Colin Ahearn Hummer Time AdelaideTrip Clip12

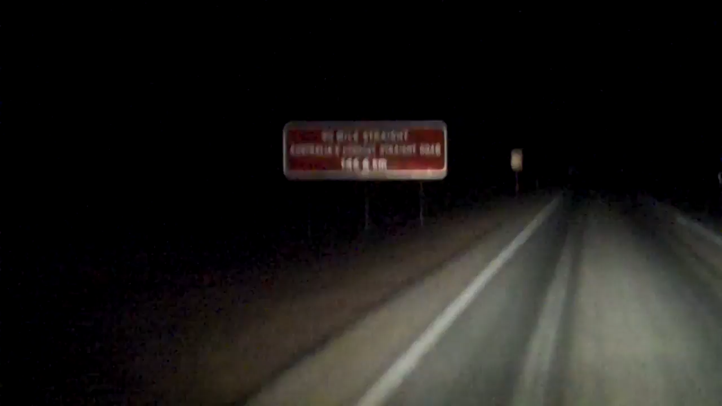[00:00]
There we go, a very famous little piece of Australia right there. 90 mile straight. With a Bundaberg stubby on the dash as well.